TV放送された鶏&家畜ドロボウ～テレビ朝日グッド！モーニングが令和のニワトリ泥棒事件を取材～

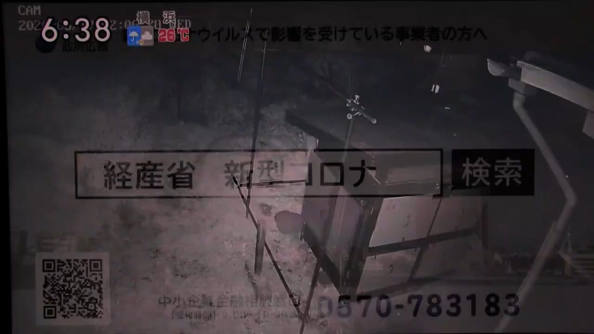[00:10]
こちらは関東地方のとある家に設置された防犯カメラの映像です。
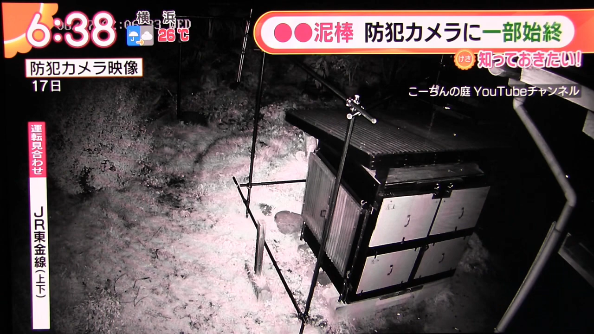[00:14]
深夜2時過ぎ、画面の奥から一人の男があるものを狙い侵入してきました。
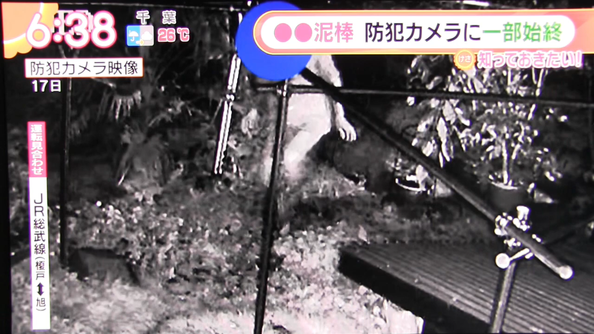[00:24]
しかしセンサーライトが反応したため驚いた男は来た道を戻っていきました。それでも欲しいのか、1分後今度は画面左側から現れます。男が狙っているのは濃厚でコクのある美味しい卵を産む鶏として有名な名古屋コーチンでした。